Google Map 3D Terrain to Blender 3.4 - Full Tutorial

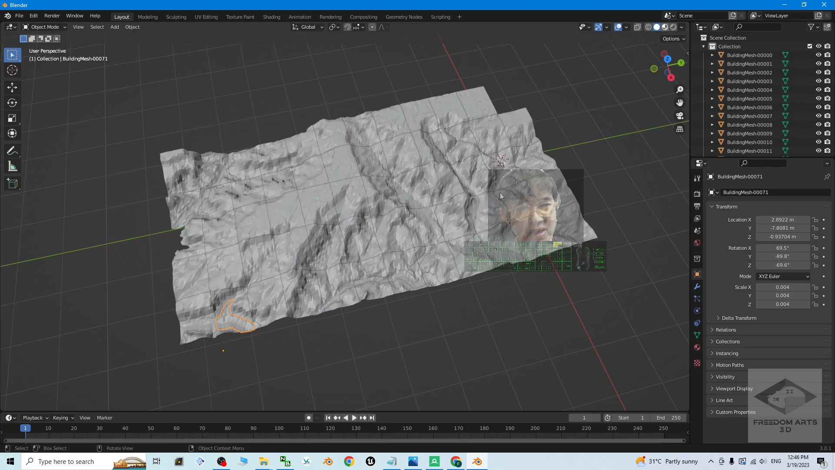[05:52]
Turn on the texture and have a check. Yes. This is really the Grand Canyon's territory. Like this. You can see.
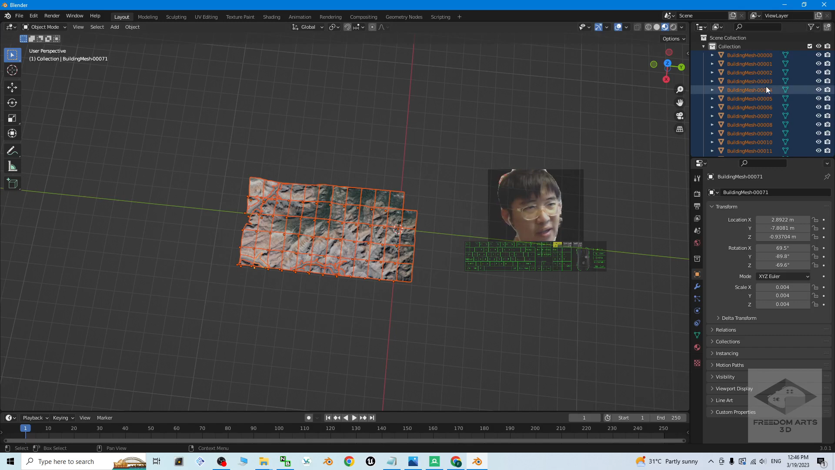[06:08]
And you can see. These are multiple meshes. We are going to combine it to become one single mesh.
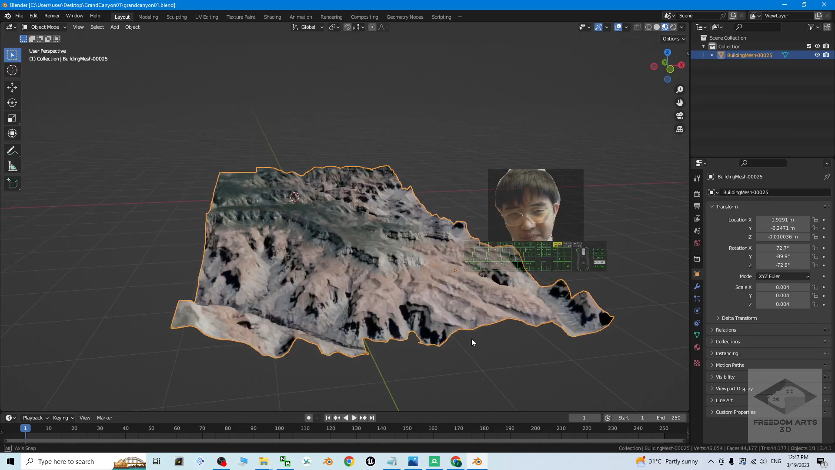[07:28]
And this is the Grand Canyon. Right.